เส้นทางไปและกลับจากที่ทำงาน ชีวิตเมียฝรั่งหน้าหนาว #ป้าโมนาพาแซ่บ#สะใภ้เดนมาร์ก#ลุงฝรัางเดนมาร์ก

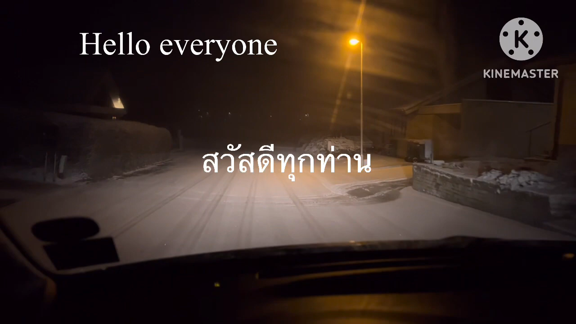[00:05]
หิมะรวนๆ มอนิงค่ะ ดูสิโอ้ย
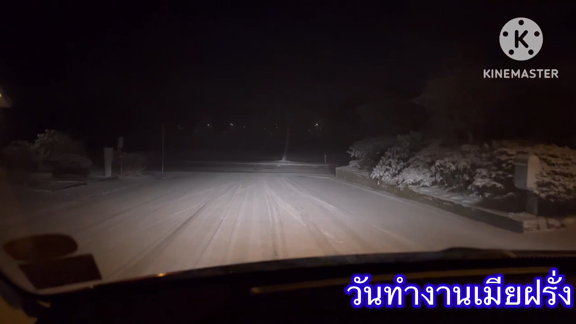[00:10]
มีนานแล้ว ยังมีหิมะอยู่เลยเนี่ย ถนนมืดเนอะ มีไฟไม่มีนะคะ แต่ตอนนี้ก็อย่างที่บอก โครงการประหยัดช่วยชาติ ไฟดวงเว้นดวงนะคะ